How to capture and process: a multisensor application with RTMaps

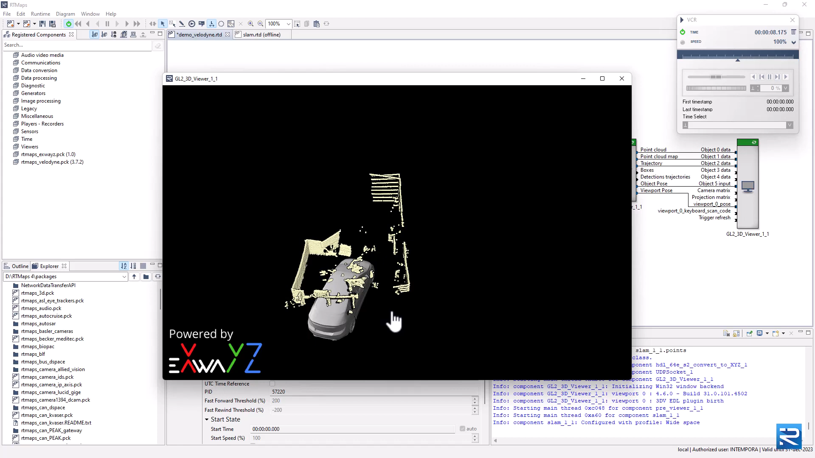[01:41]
We can see our indoor environment correctly mapped. When we rotate the sensor, the sensor motion is replicated in the map.
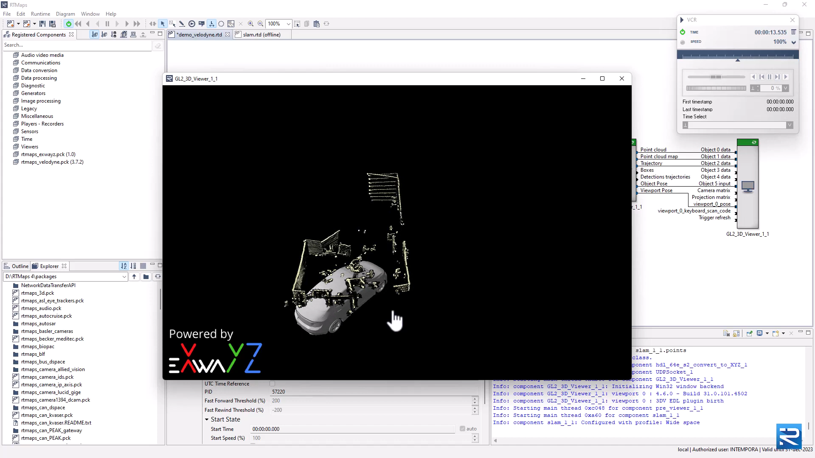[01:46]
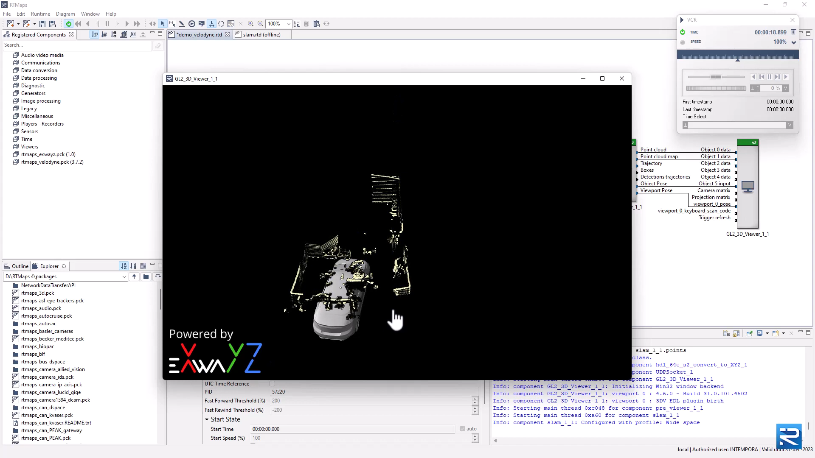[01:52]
We can now add a new sensor, the SBG IMU, to this diagram.
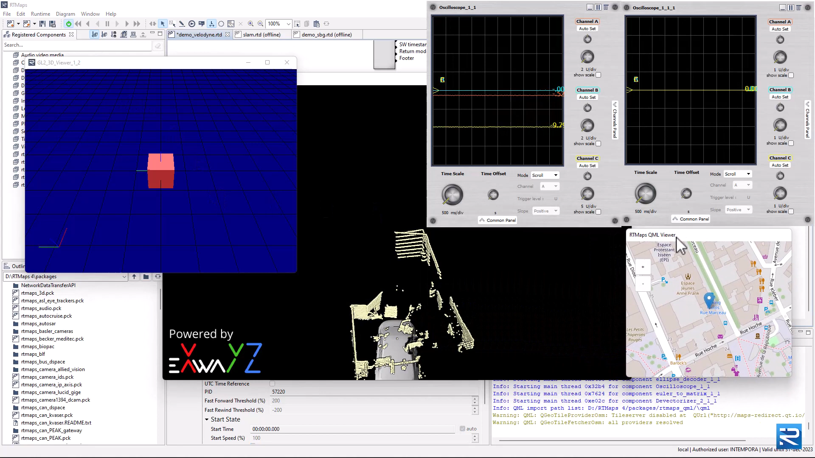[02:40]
Our application now integrates Liadar and IMU Capture, Liadar processing and visualization. Move the IMU. Move the Liadar.
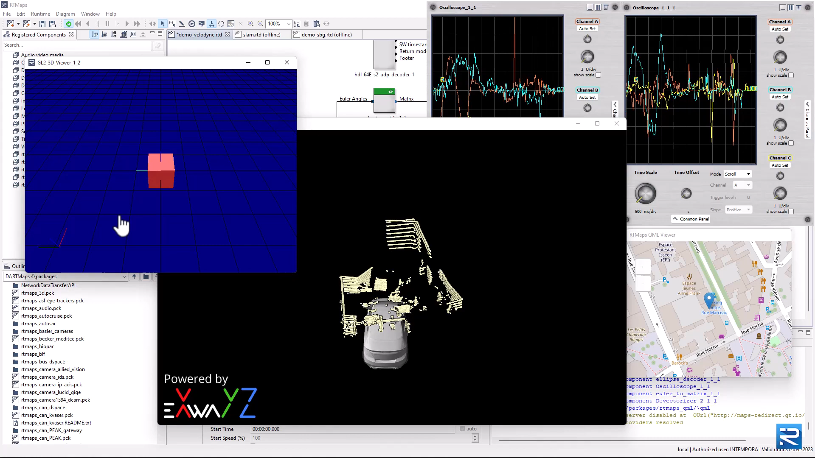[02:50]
Our last sensor to be integrated as a standard webcam.
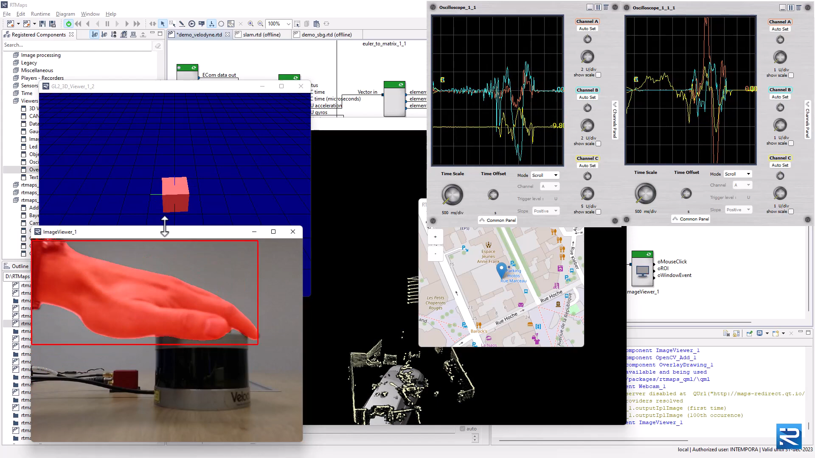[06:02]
Most advanced and complex real-time systems can involve hundreds of RT Maps components. Feel free to code and implement your own algorithms in RT Maps components or to pick ready-to-use
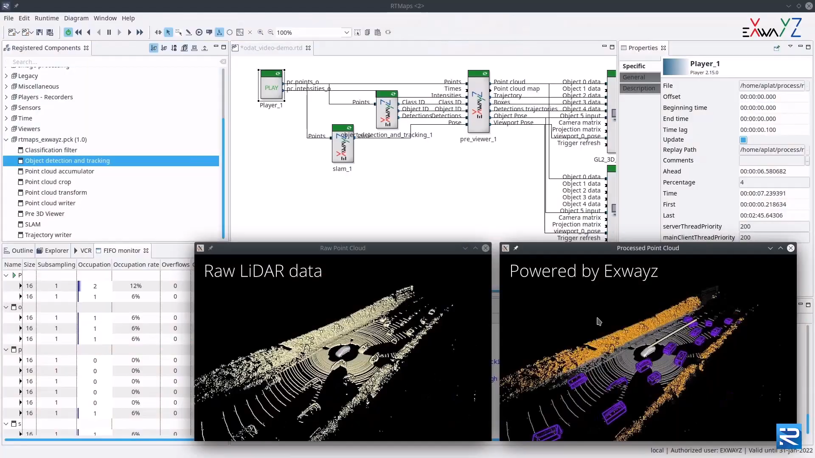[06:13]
algorithms from our partners in the RT Maps AI store.